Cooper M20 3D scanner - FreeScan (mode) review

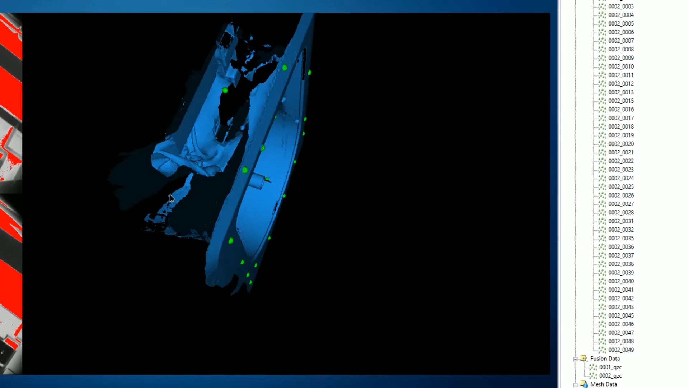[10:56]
that went off a little bit and I haven't really figured out which one that is but this is a great representation of what we need to do some sort of modeling so make sure you subscribe for that because that will be a separate video now let's head over to the black box and see if we can do any scanning on that
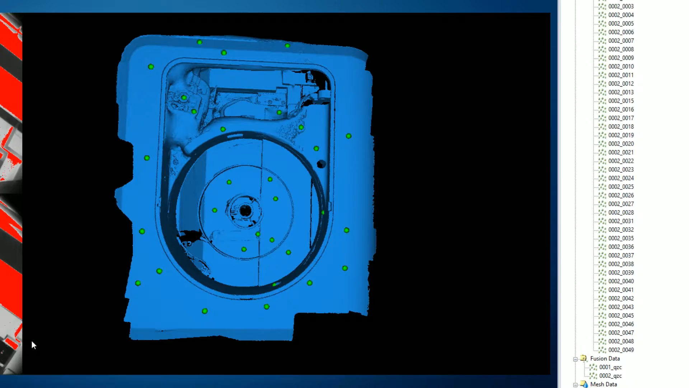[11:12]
okay so I have started to cover this box with markers the plan is to do a first test scan around just
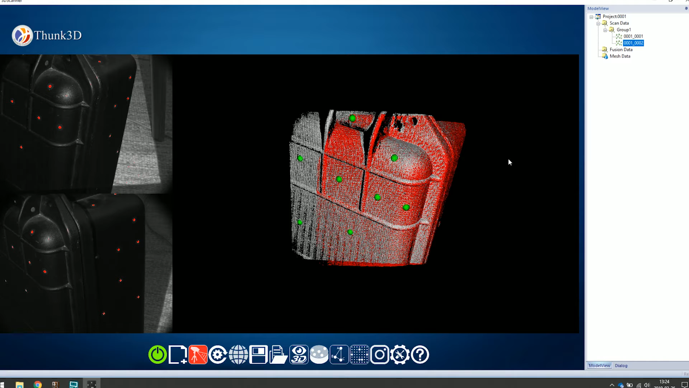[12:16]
coverage there we go starting to get some coverage and that's nice we should have enough to start
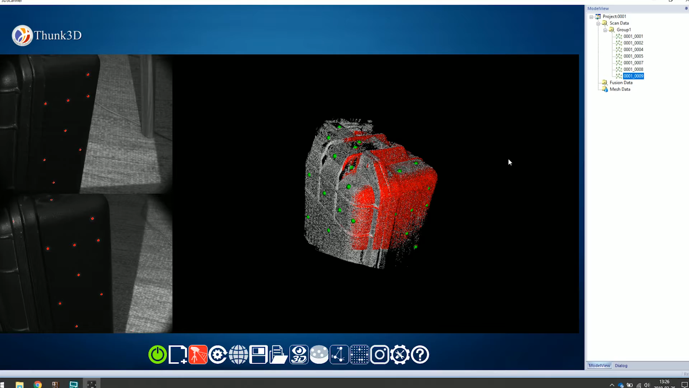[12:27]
scanning down a little bit over there awesome let's get more markers from above
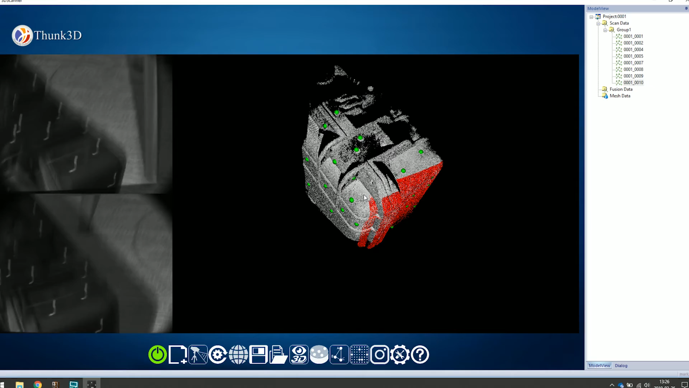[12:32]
yeah basically this is a a clicking
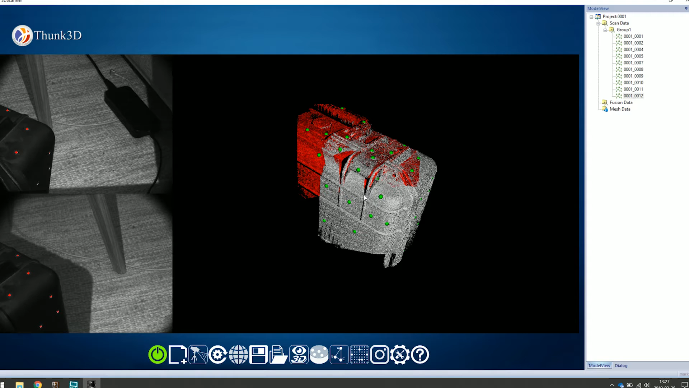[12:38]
a lot of scanning game so I'm probably going to speed up
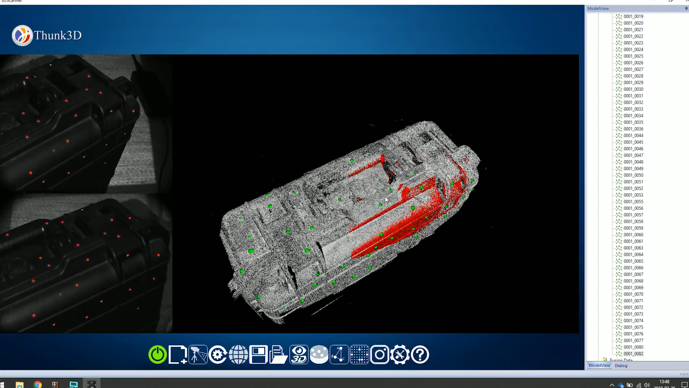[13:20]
Okay, so we finished scanning this.
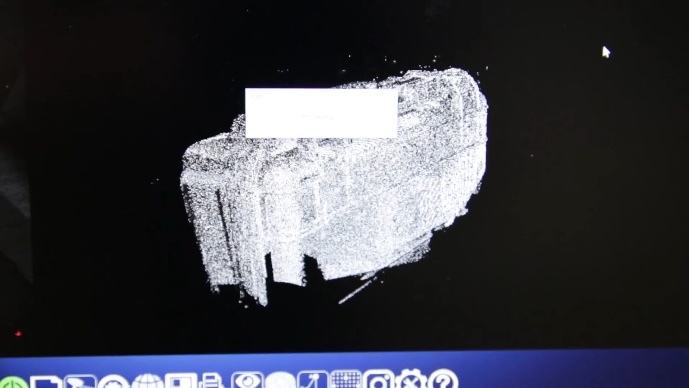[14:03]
So yeah, it's gonna process for a while and we'll just have to take it from there.
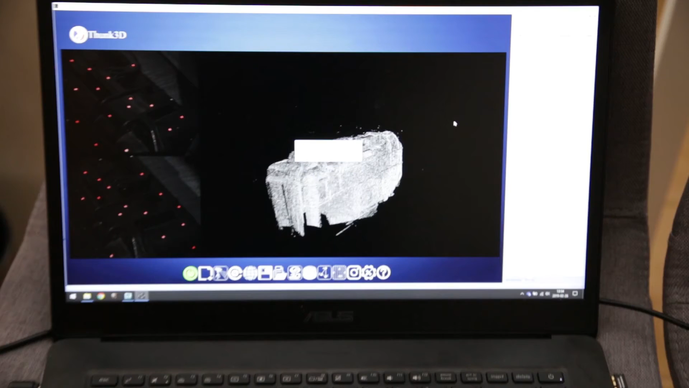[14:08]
Looking at the mesh here, we can see that there are still some shadows, some spots where we didn't reach with the scanner.
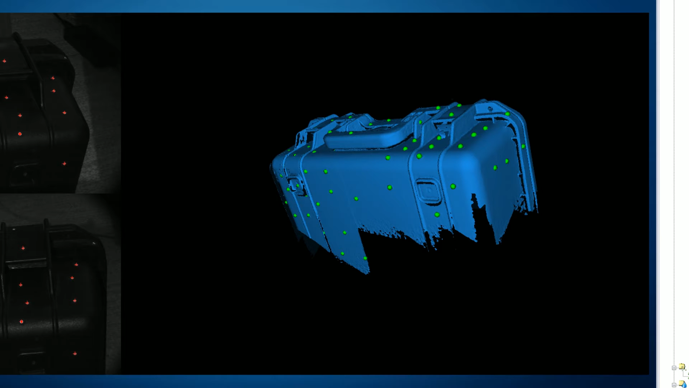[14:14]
But overall, I think it looks really good. Obviously, there is one or two mismatches between frames and you can see that traced here in the mesh.
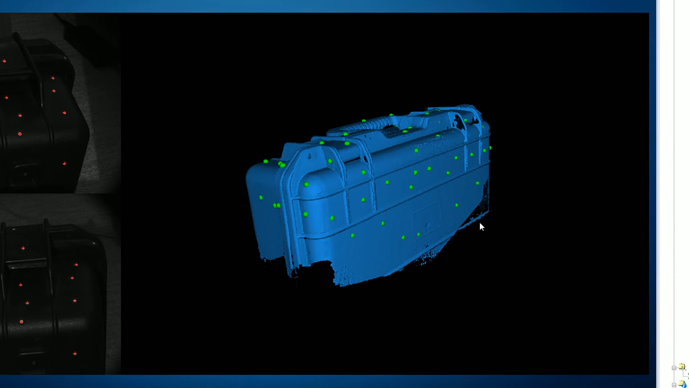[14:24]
But overall, it looks very good.